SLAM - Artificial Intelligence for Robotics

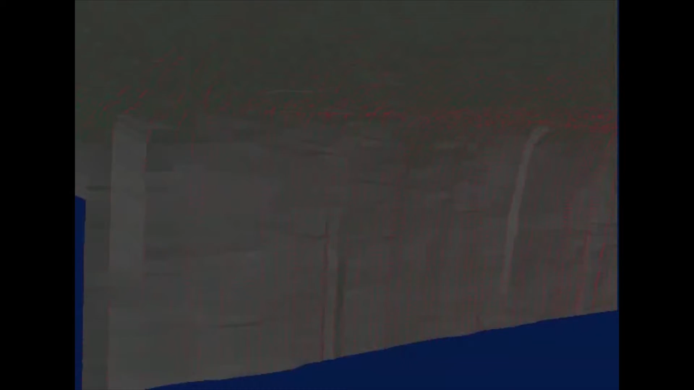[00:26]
One of my big passions in my life has been to understand how to make a robot make these maps, like this map over here,
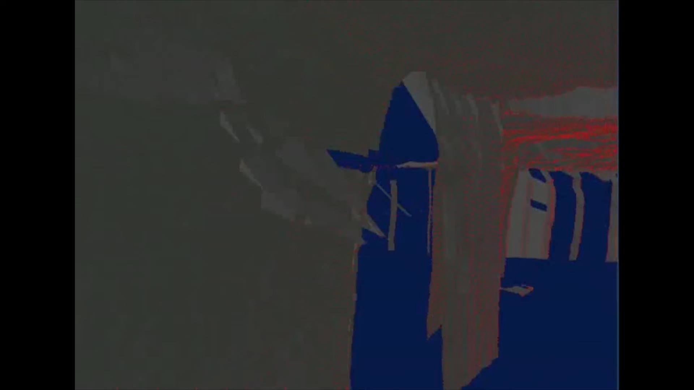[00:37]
which is a 3D map of an abandoned underground coal mine in Pennsylvania near Carnegie Mellon University.